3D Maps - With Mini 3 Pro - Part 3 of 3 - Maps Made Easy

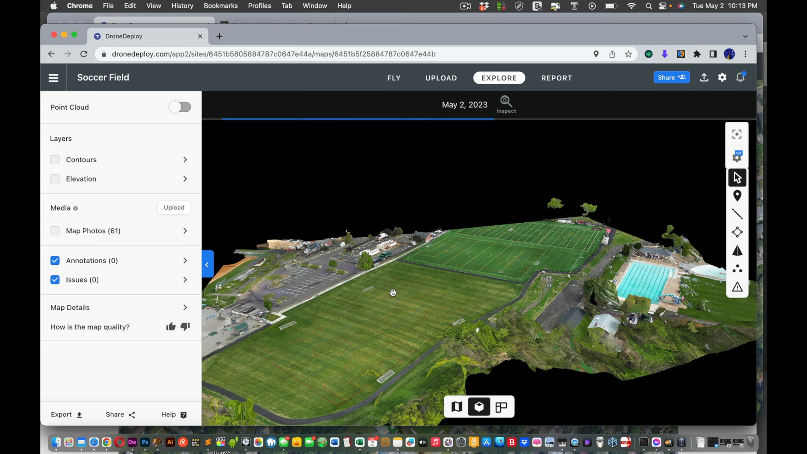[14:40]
We've got the parking lot. It captured, yeah, and we did include the parking lot, and we did include the field, so I'm not sure why it cut that off.
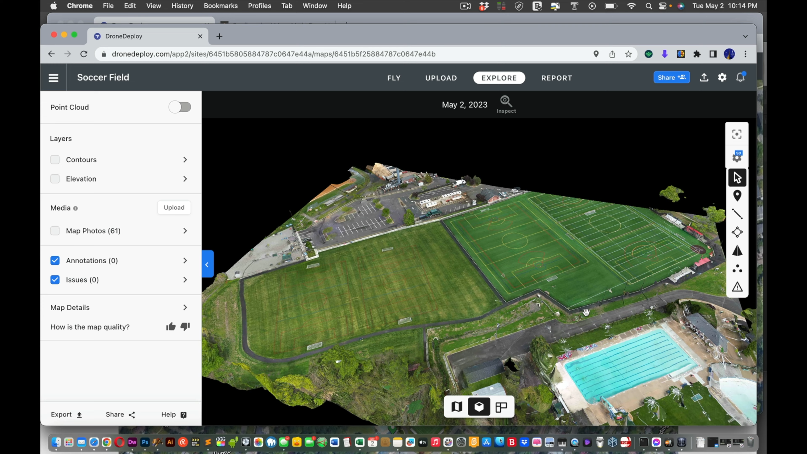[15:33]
Got the field in the back. I wonder if there's a button you can press to say, I'm not happy with my... See, it got 61 photos.
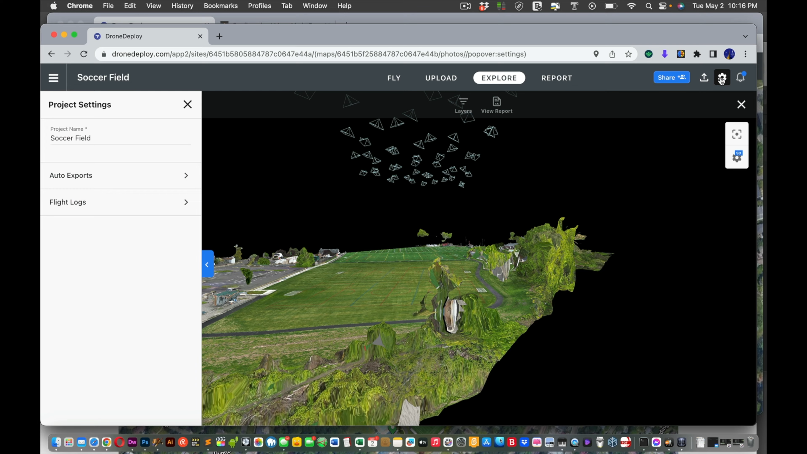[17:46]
Yeah, see, it's all there. It just didn't piece them all together. That's okay, you know.
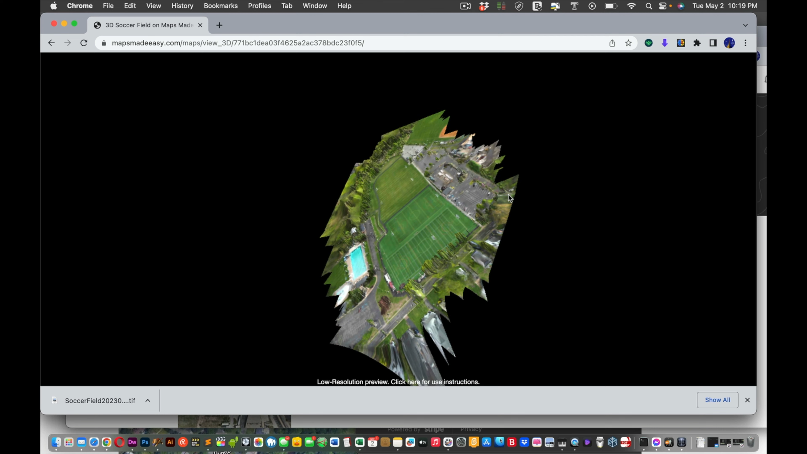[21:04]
This is just, oh, the pool. This is just phenomenal. You know, we didn't include this, which is fine, right? But look at that. This is just, and remember, this has a URL. So, you could send the URL to the client. I wouldn't recommend sending the URL because if they have someone really savvy in the graphics department, they could probably rip it, you know?